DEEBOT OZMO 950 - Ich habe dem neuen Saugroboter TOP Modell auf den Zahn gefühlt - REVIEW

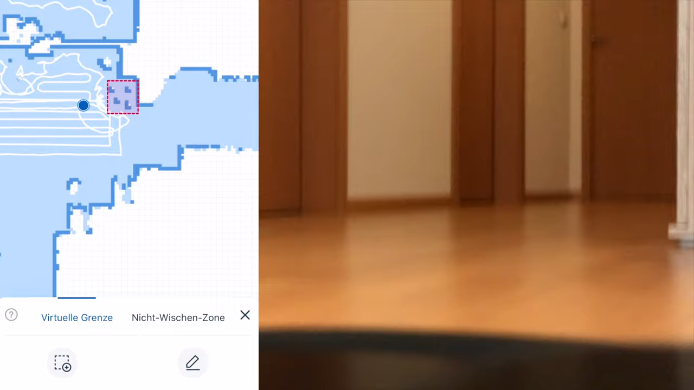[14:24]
Einfach auf der Karte. Er merkt sich das ja alles durch diesen tollen Sensor und dort fährt er dann nicht drüber.
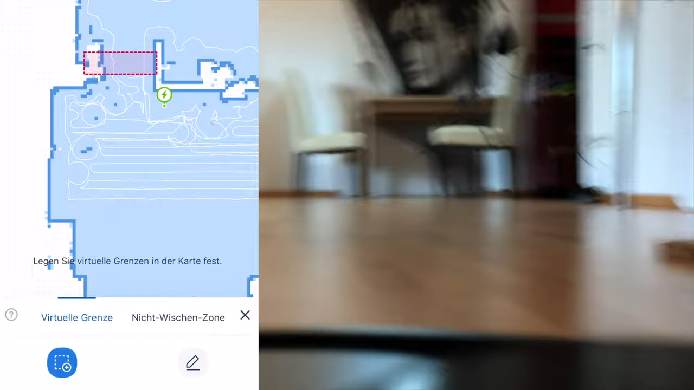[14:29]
Wenn ihr nicht wollt, dass er in einen bestimmten Raum reinfährt oder er soll, keine Ahnung,
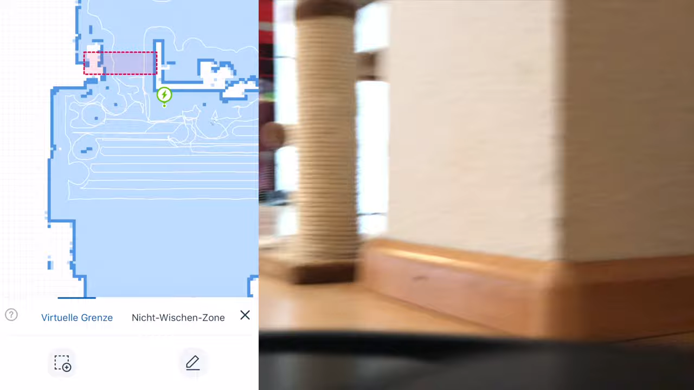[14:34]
irgendeinen Bereich, wo er öfters mal seine Probleme hat, komplett auslassen,
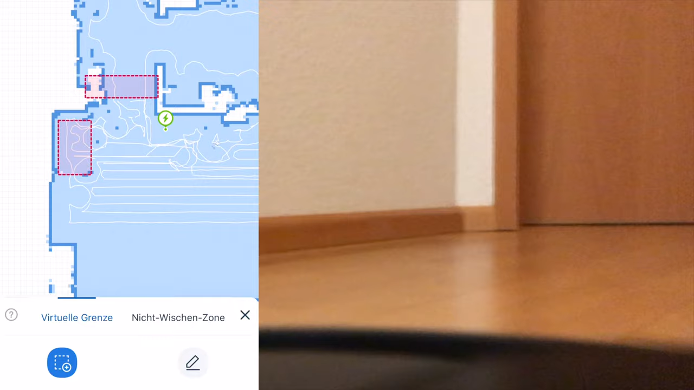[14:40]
dann zeichnet ihr einfach dort die Barriere ein virtuell und er fährt dort nicht mehr hin. Finde ich eine super Sache.